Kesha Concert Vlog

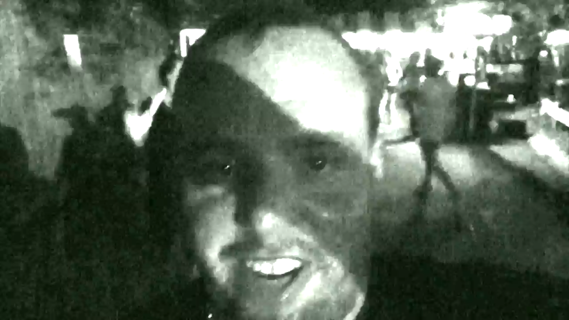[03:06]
5 years ago, I met Kesha right down there. Yeah, he did.
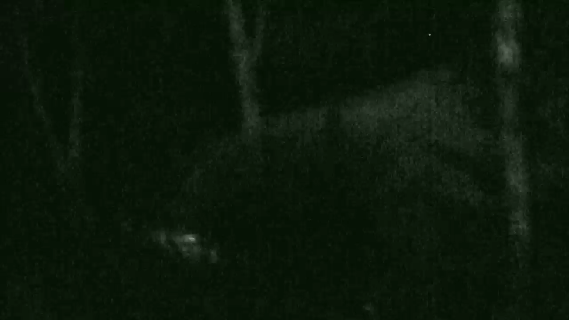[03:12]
Yep, and I thought I'd go come here and see the place, but this is how far we can go for now. Kesha rocks! Woo!